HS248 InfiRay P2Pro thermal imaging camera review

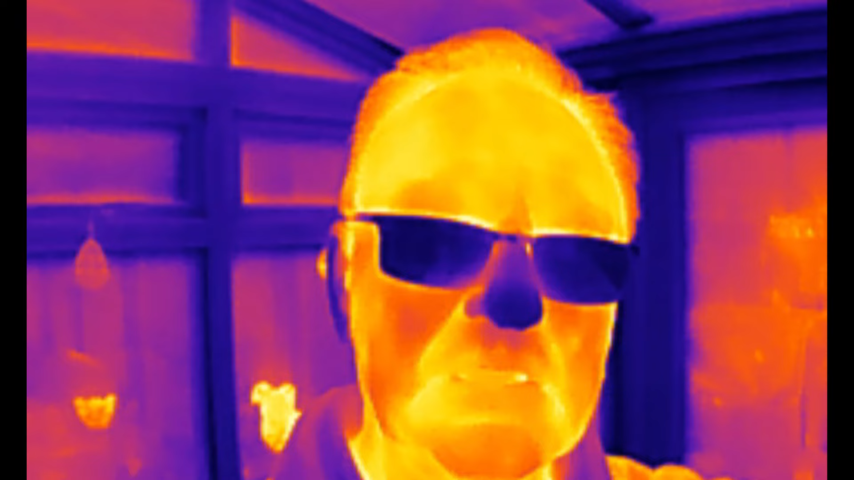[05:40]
so in the house in the conservatory I'm using the audio on the phone so the audio quality might drop a bit but hopefully this will be okay and we'll go and find some central heating pipes well this camera is the easiest thing
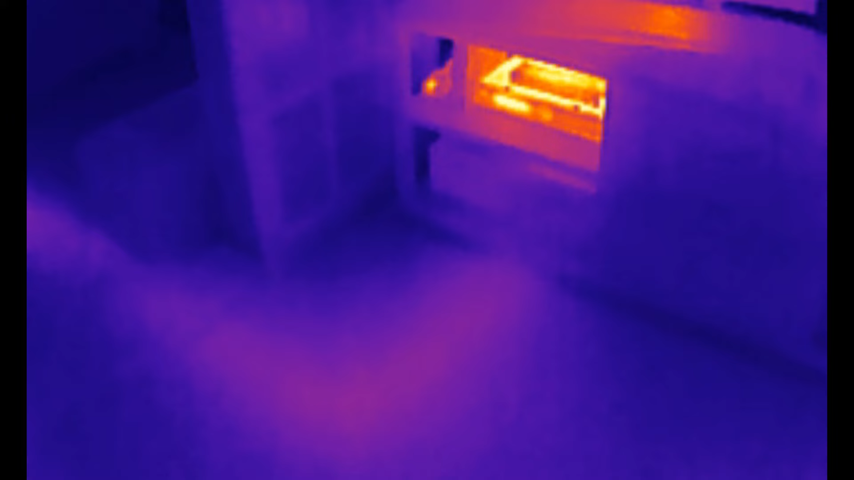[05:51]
ever to find the central heating pipes in your floor well you can see there's a video recorder under there under the TV but see the pipes coming out into the floor so
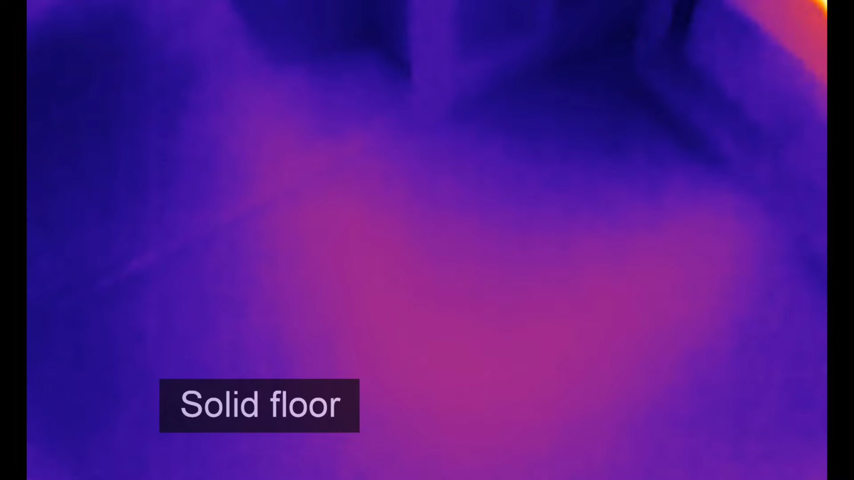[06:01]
there's a radiator to my right now this self scales so it
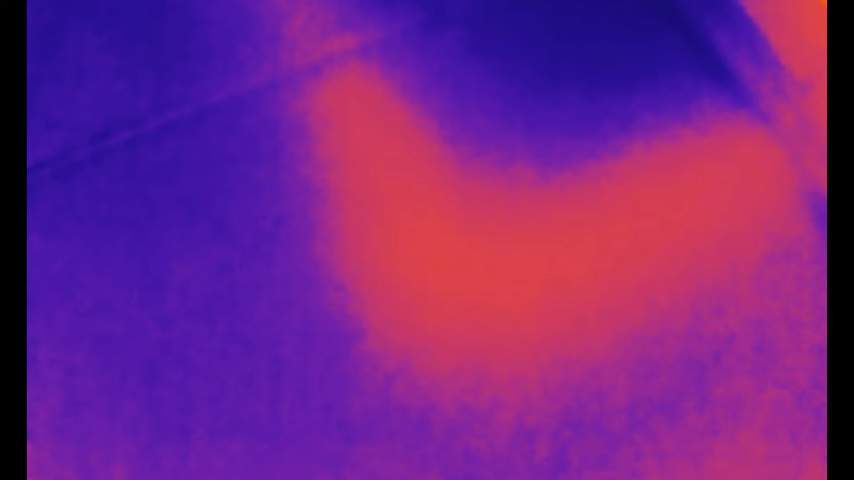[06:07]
works over a range of temperature and automatically self scales itself so
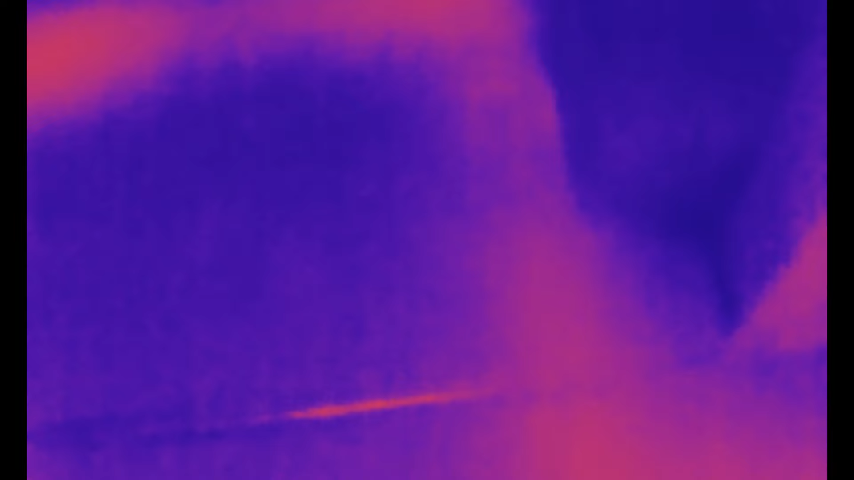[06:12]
that's why the colors are changing as the range is reducing now those pipes go off into our dining room but do you see there there's a really bright spot so you know why would there be a bright spot like that I don't know is the answer you can see some pipes going over there
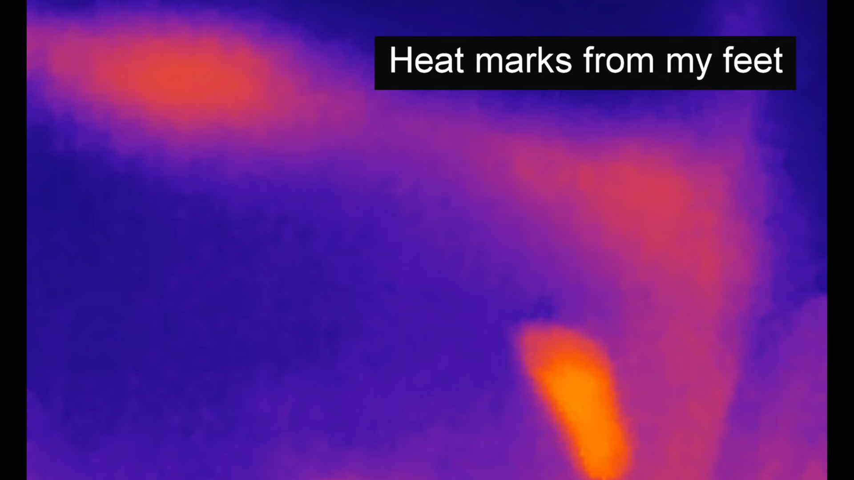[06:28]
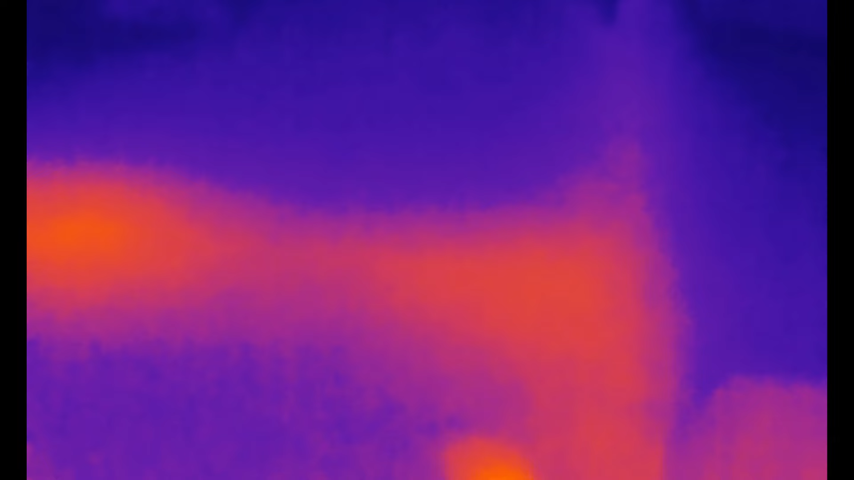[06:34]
further away from me as well that go to a radiator under the window well if I ever had a problem maybe
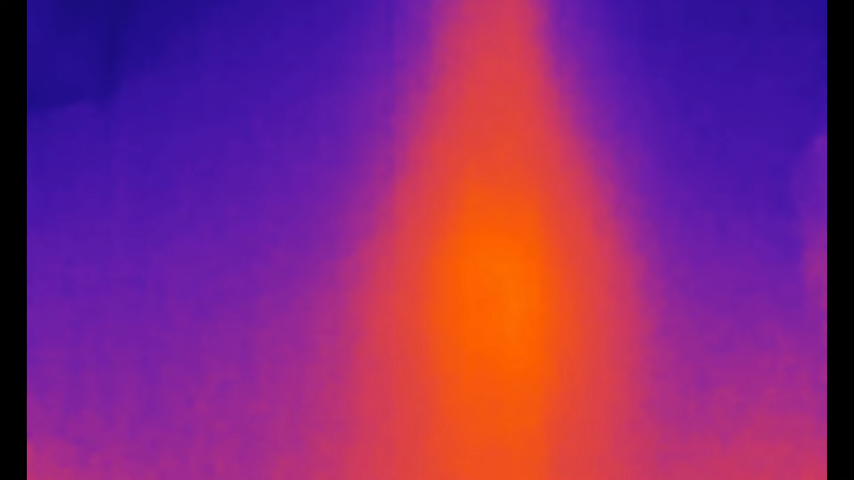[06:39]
I would be looking at that bright spot first I don't know
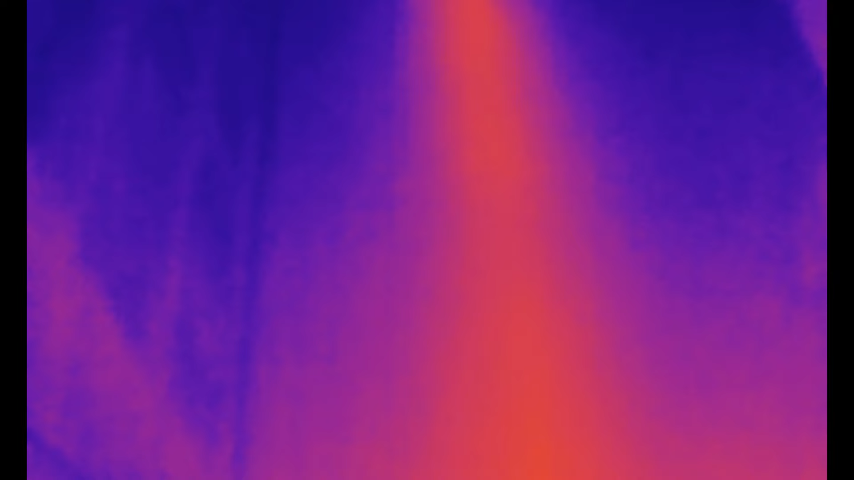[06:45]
this is showing our landing ceiling and
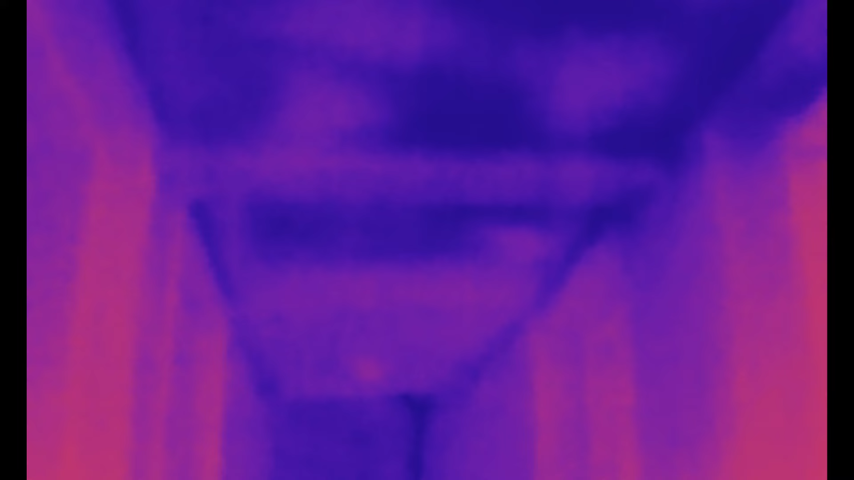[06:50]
this was a surprise for me you can see some places where there's insufficient insulation because they're the most deepest blue so I need to crawl in
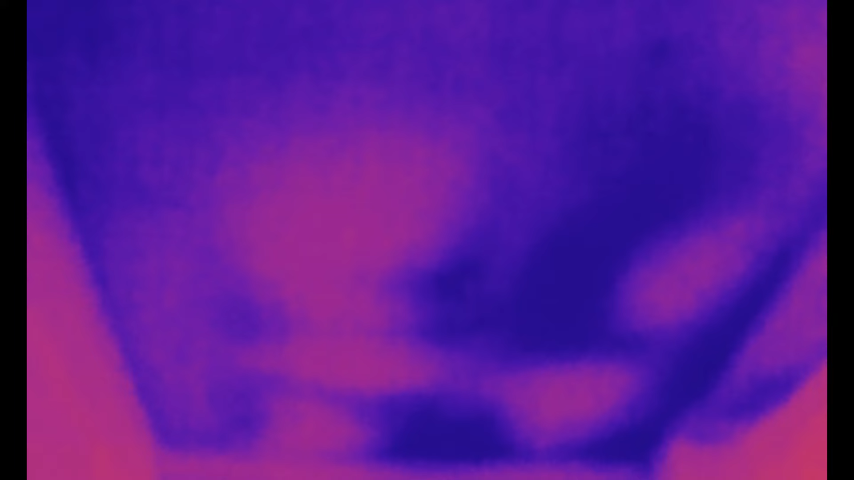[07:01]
there and do something with that sometime you have no idea about that without a camera like this
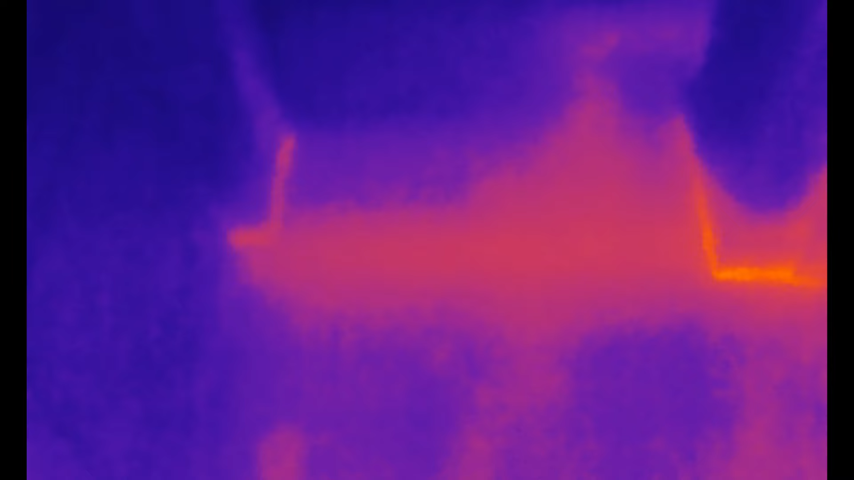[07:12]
more heating pipes that's on the landing that pillar is pretty hot at the bottom there where the heat's coming up but this is first floor
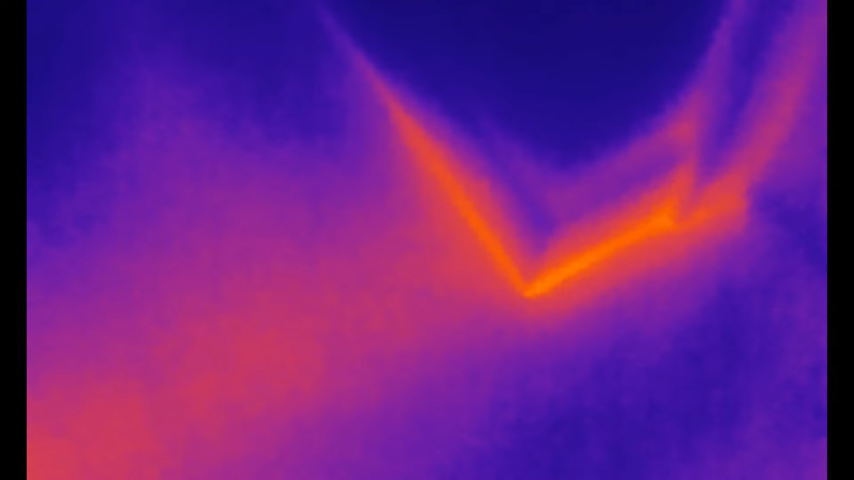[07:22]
so that means upstairs in this country so it doesn't matter that that's escaping into the air this is in our cloak room the sun's on the window so you can see that's nice and warm but look at the wall can you see the block work see the lines just picking that out from temperature variation
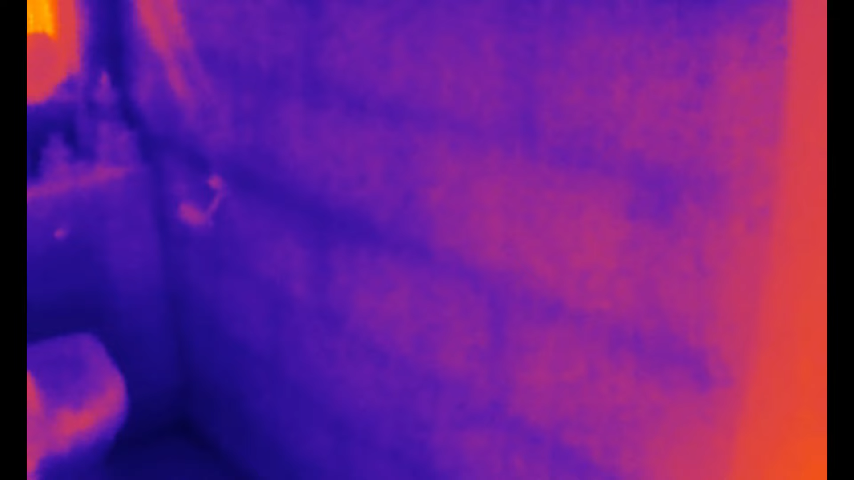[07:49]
I might struggle to find a circuit board worth videoing but look here's the ring on my finger without the magnifier and now we'll put that on
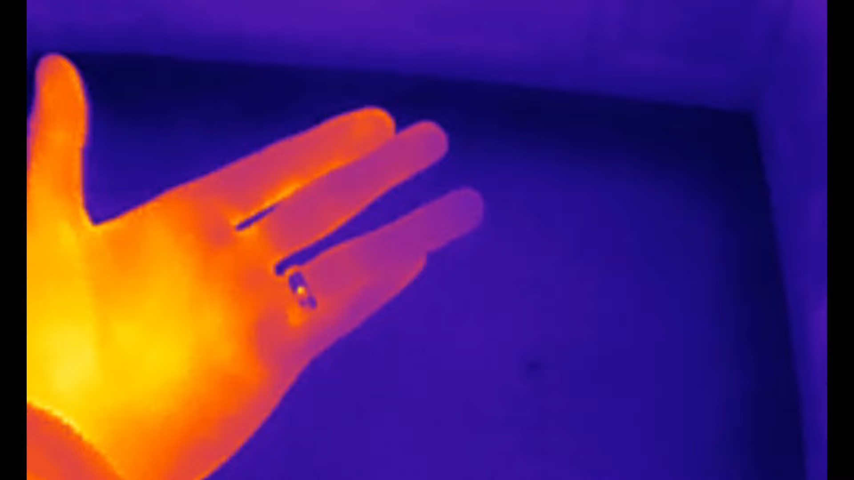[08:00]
if i can find it here we go there you are now that is really useful
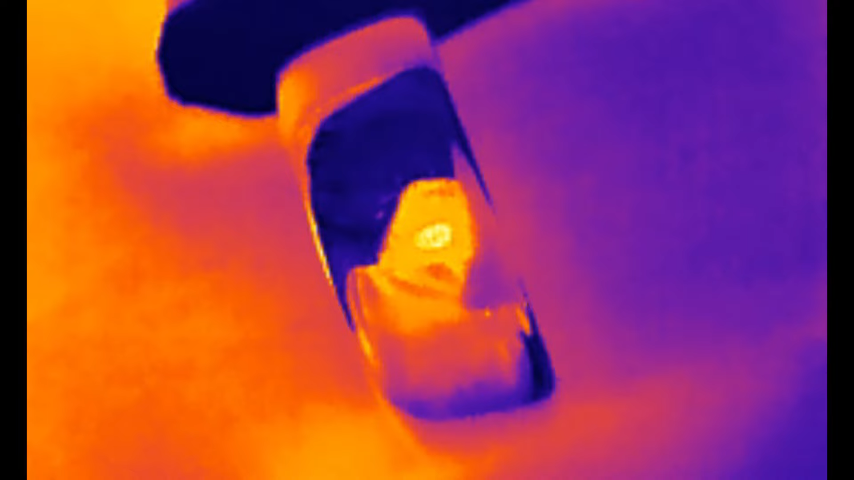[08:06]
if you need to find heat on a circuit board or something like that